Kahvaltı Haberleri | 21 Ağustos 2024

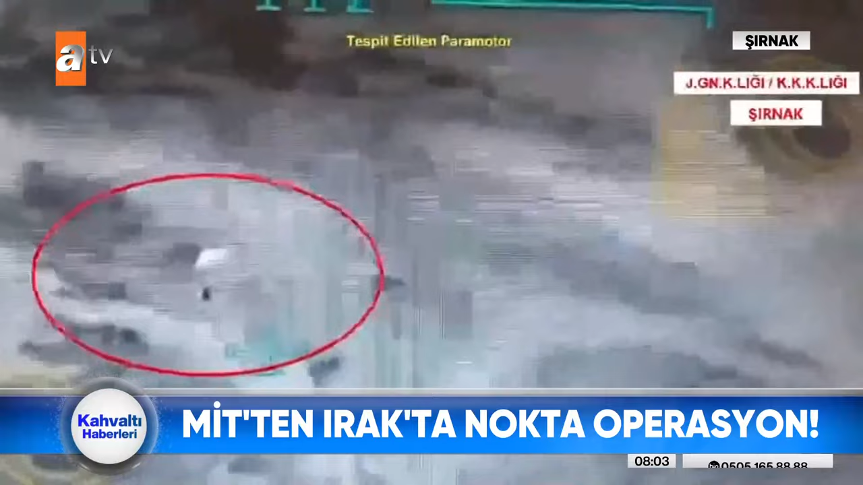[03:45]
Irak'tan havalanan iki paramotor Akıncı TİHA tarafından tespit edildi.
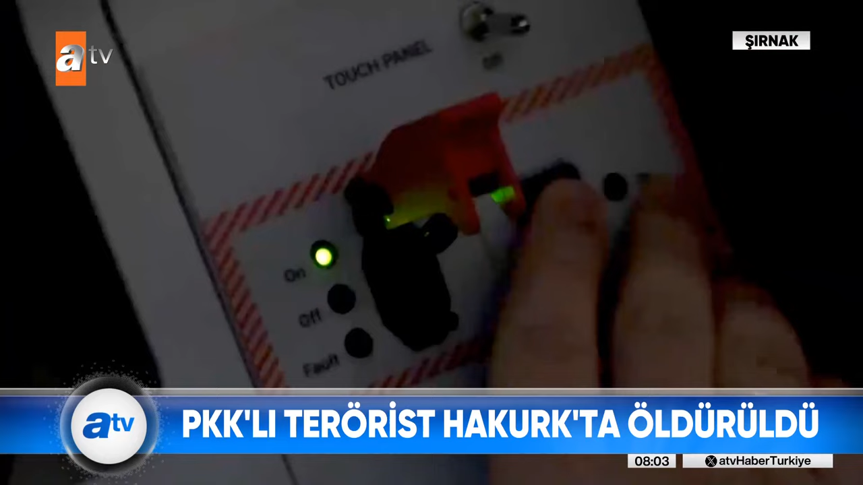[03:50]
Bağlantılarını ortaya çıkarmak için uzun süre inecekleri yere kadar takip edildiler.
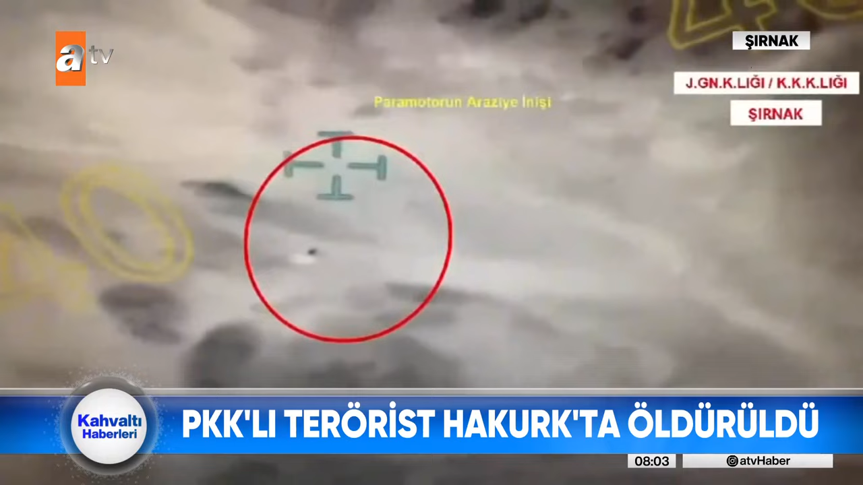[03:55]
Teröristlerden ikisi Şırnak Uludere düğün dağına iniş yaptı.
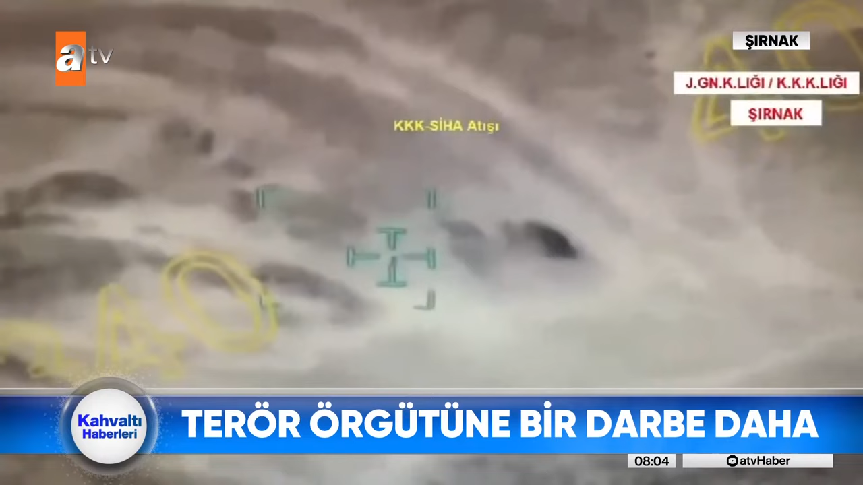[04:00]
İki terörist orada helikopterden açılan ateşle öldürüldü.
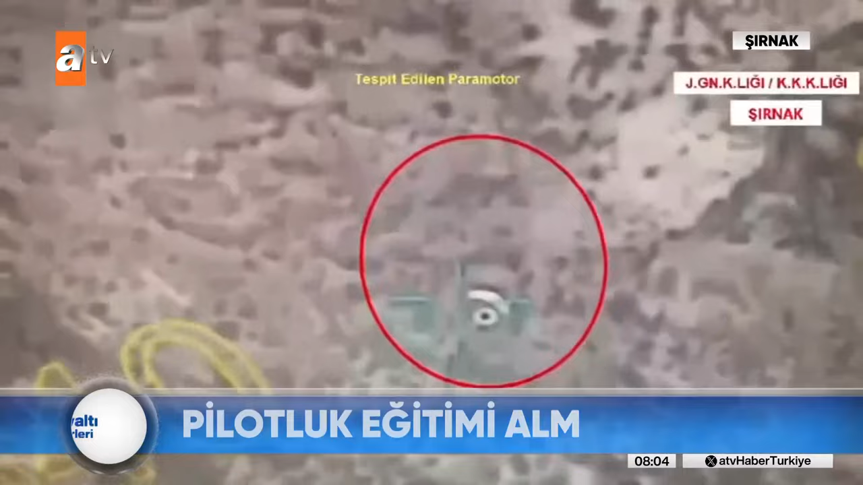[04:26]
Para motorlarının da güçlendirilmiş uçuş mesafesi yükseltilmiş olması dikkat çekti.
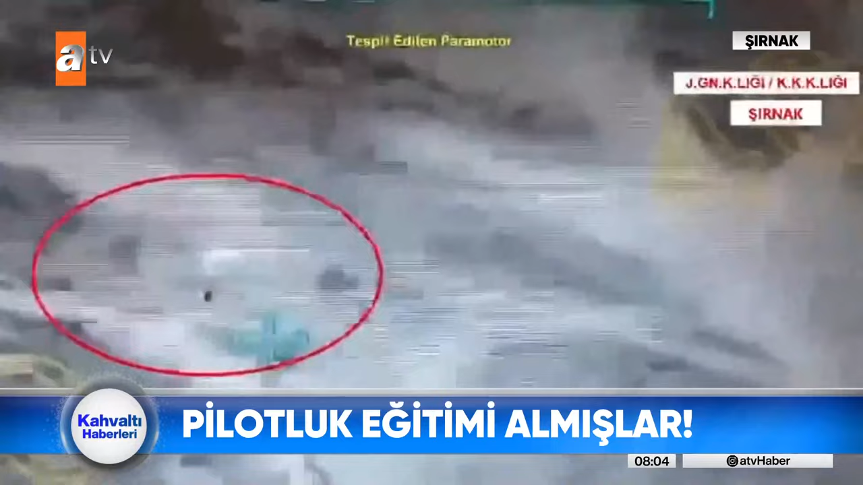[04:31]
Özel eğitimli teröristlerin üzerinden lazer ölçüm aleti, hayalet silah olarak bilinen tabanca gibi pek çok suikast malzemesi çıktı.